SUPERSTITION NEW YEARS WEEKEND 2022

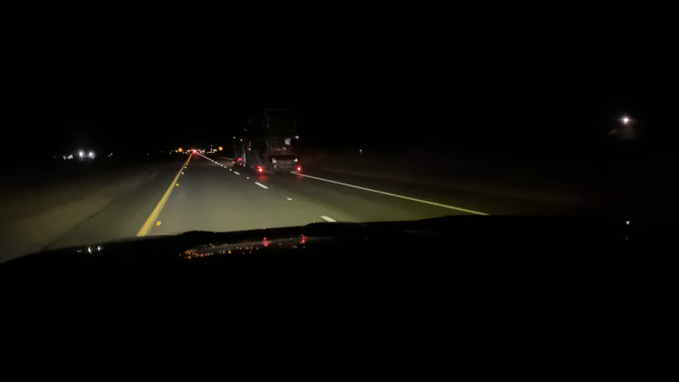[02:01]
In case y'all ever wanted to know what starts fires in California, that right there. See that spark? That's gonna start a fire at some point. Well, maybe not, but that is what starts fire. That's why they don't want you to drag chains. What's going on out here? We're on a super.